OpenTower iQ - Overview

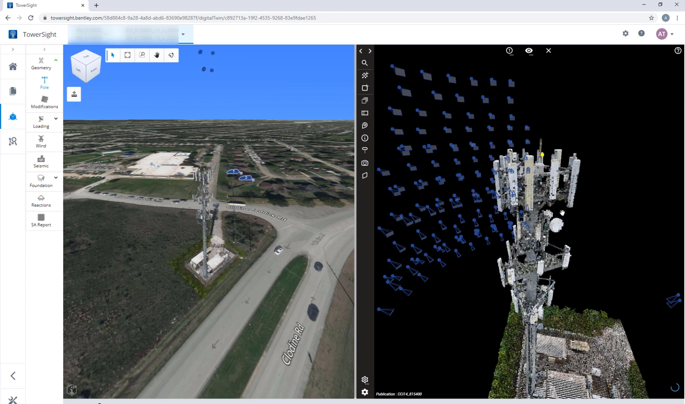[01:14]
Similarly, an advanced viewer with the multiple coordinated viewports can be used to measurement directly on geolocated 2D photographs.
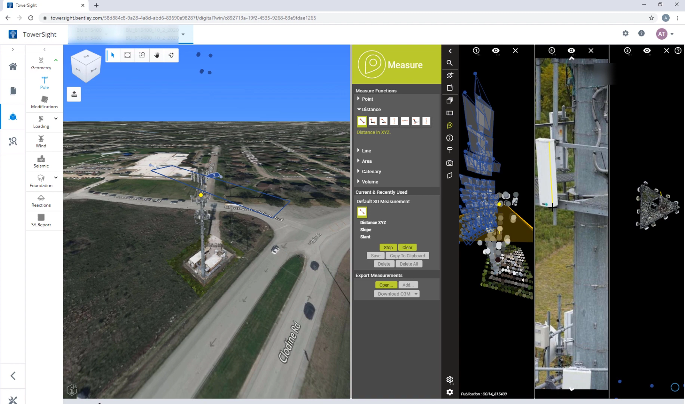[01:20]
Data extraction from a reality model is made easy by superimposing point clouds on top of the meshed model along with precise measurement tools.
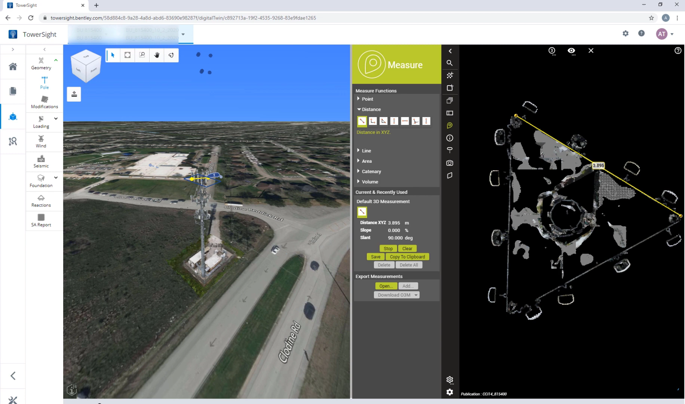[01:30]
These tools are very useful to take millimeter level measurements like, say, pipe thickness, pipe diameter, bowl diameter, etc.
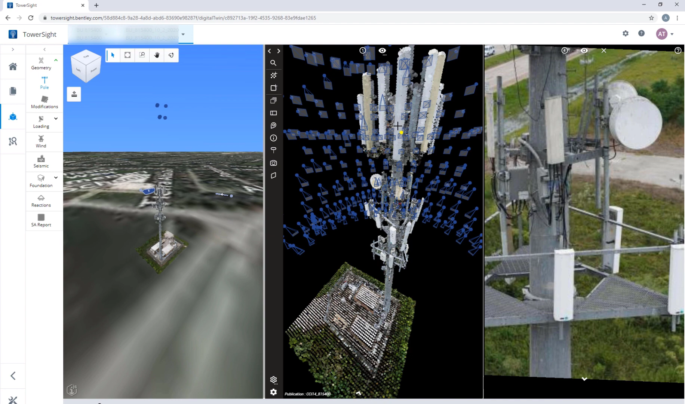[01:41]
Do you want to find the associated images to a portion of the meshed model? Just click on the meshed model. One of the most unique feature of OpenTowerIQ is the design model explorer enabling a collaborative design review process.